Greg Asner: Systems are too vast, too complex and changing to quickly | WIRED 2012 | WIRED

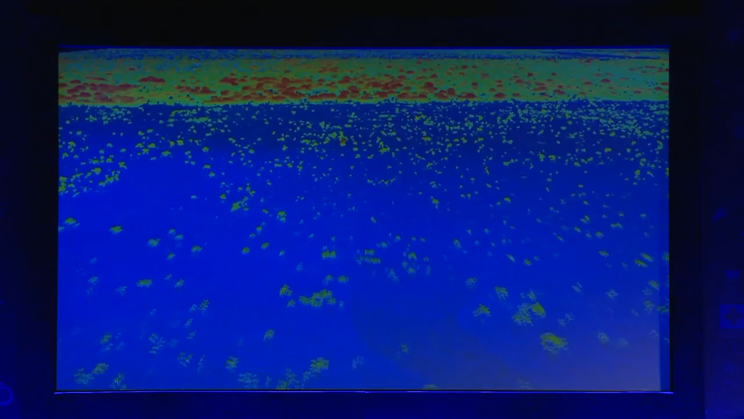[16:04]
are and so we're going to fly over that with our 3D imaging system and it's just immediately obvious simple to see easy to calibrate your mind that we're crossing from an area that
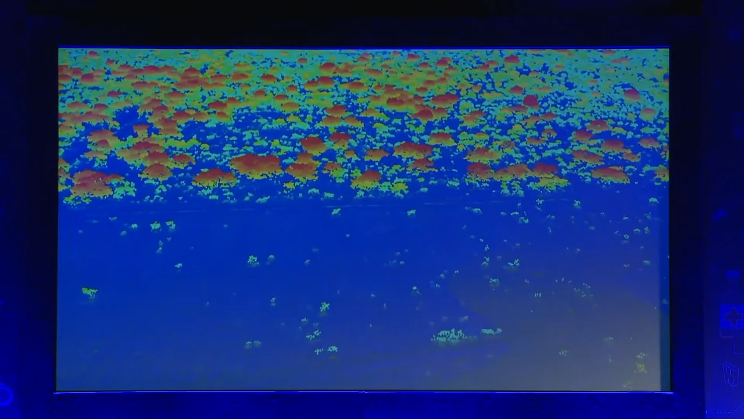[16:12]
has too many elephant to this area that has no elephant
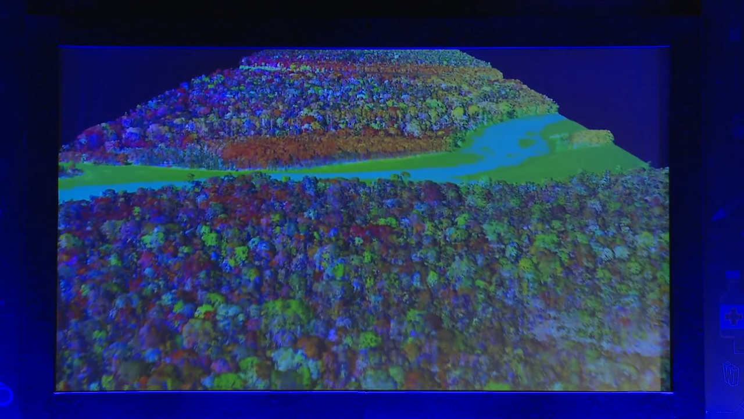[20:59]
it is a kaleidoscope of highly evolved species that have all different types of
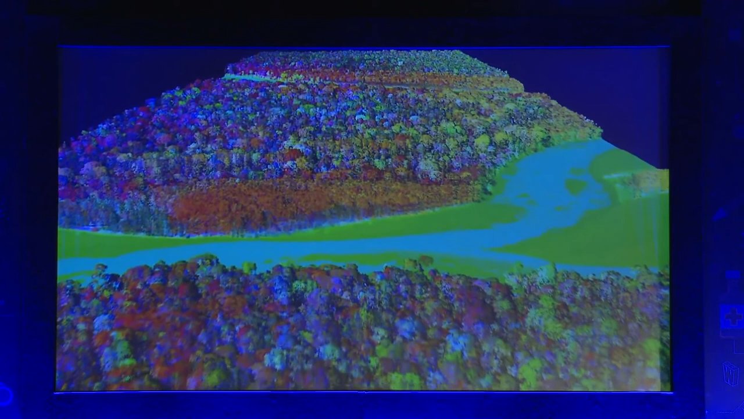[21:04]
functions and forms and this is not painted or a graphic of some sort these are actual data from our system that
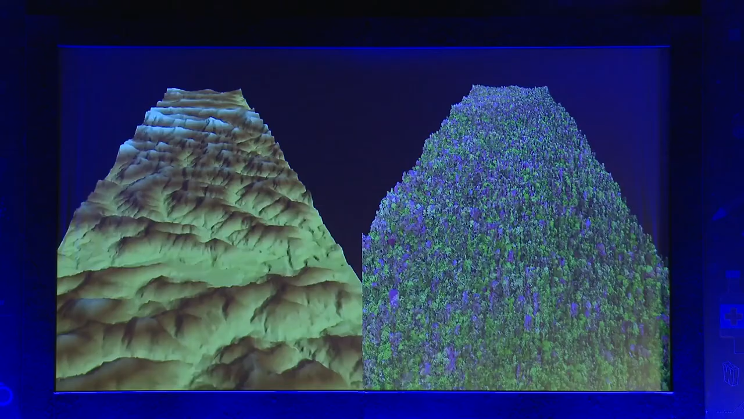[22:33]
of leafless and dead trees shown with the pink color this was the first time I had seen this and what's amazing is